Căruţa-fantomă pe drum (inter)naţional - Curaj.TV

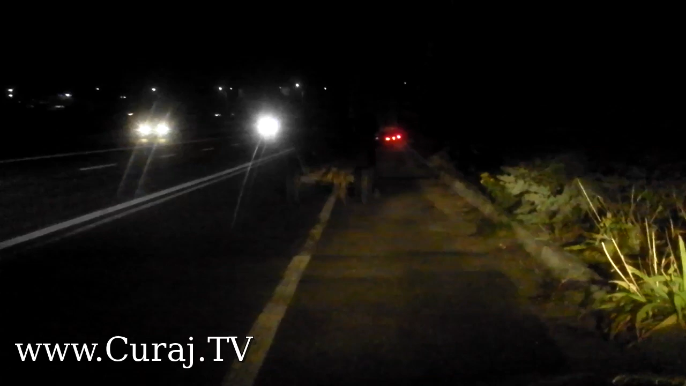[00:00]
S-a oprit băieța la o țigară de screierat
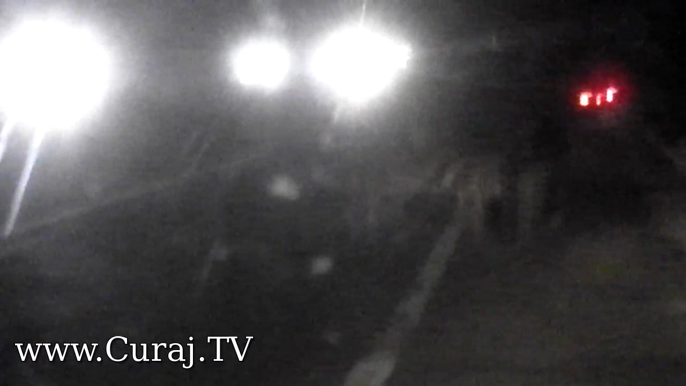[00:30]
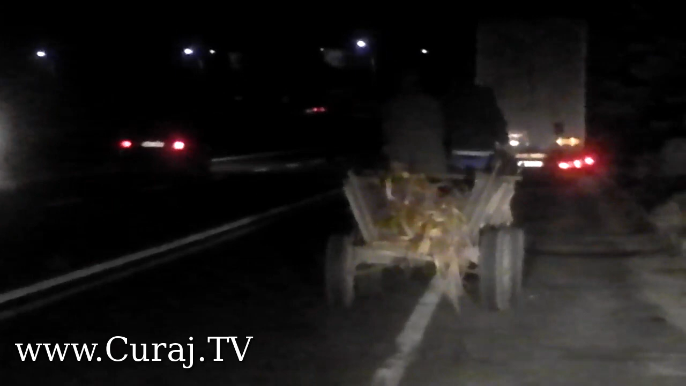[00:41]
Haida! Cum se întâmplă accidente cu căruța? Cam așa! Sinucigas Cam așa!